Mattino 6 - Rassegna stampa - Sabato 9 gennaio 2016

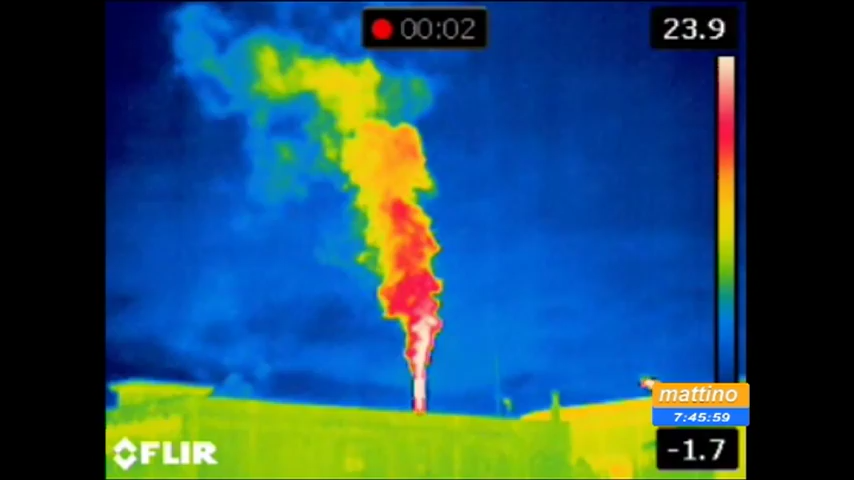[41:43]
immagini video e fotografiche riprese dal forum dell'acqua al sanzificio di Pescara nelle
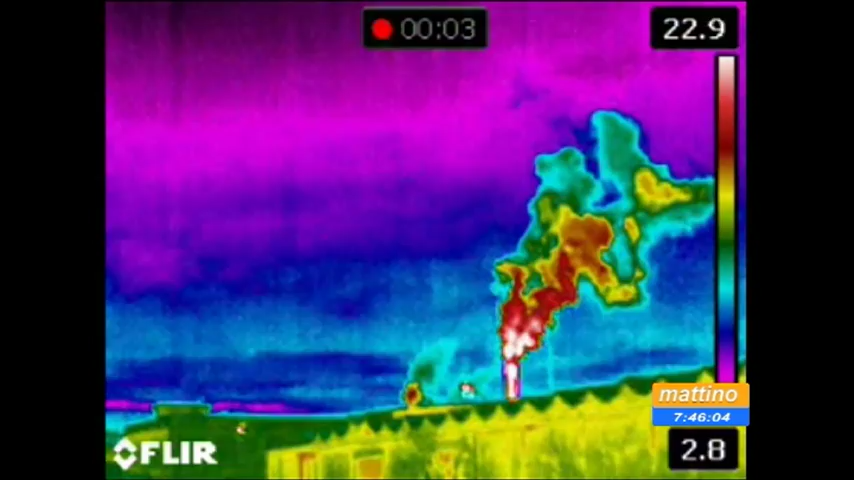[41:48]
notti scorse con una videocamera termografica precisando che servono solo a rappresentare
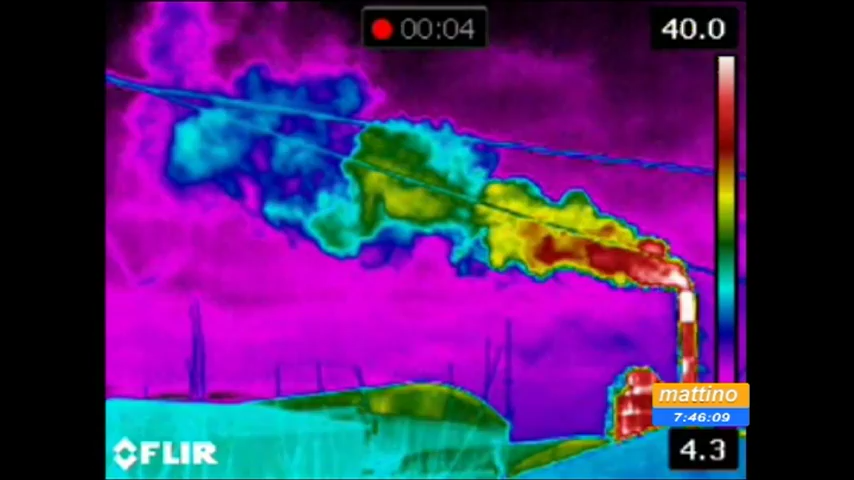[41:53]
in altra forma quello che tutti i cittadini vedono di giorno il riversarsi di
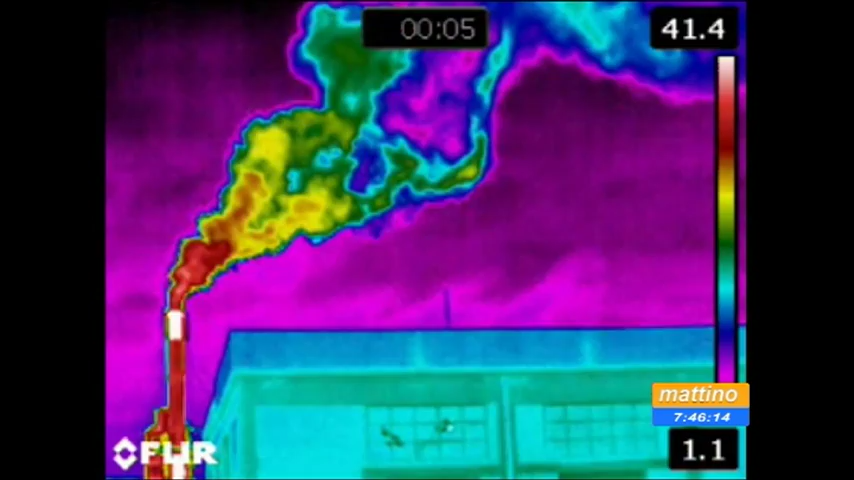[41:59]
enormi quantità di fumi nell'atmosfera che poi in parte ricadono sulla città la composizione
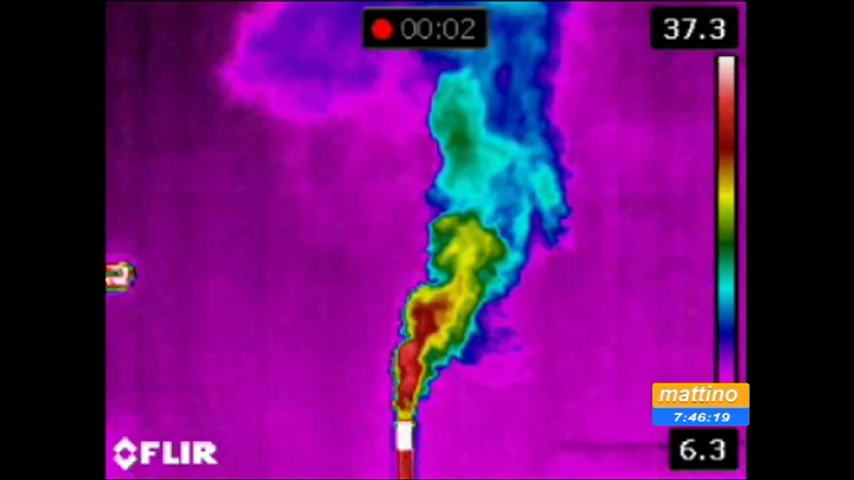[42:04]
la quantità esatta degli stessi e la rispondenza con i limiti tabellari aggiungono deve essere valutata dagli enti